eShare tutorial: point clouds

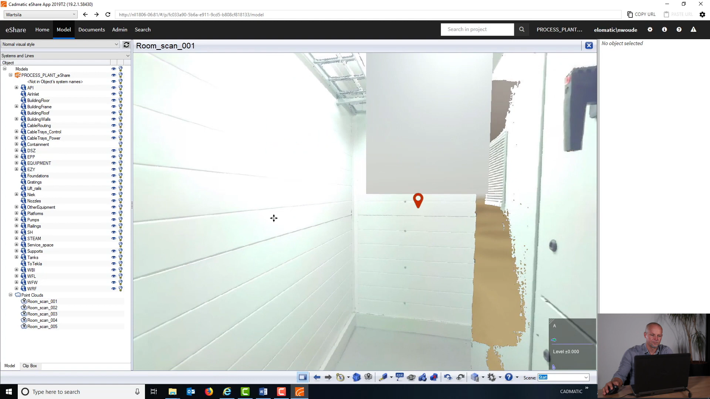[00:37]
Now looking around, I can see in this case a red one,
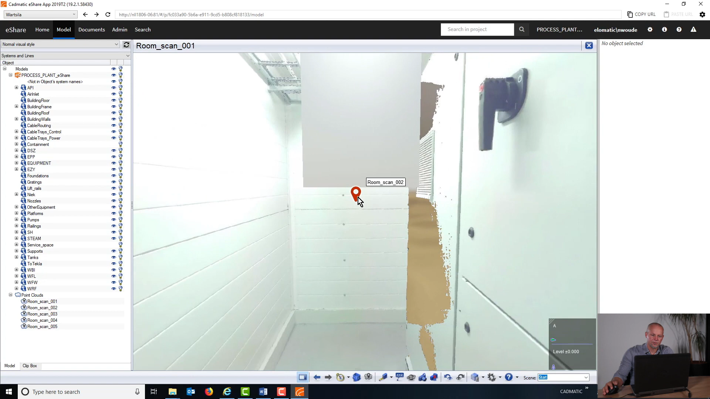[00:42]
which is another bubble view and if I click on it with the left mouse button,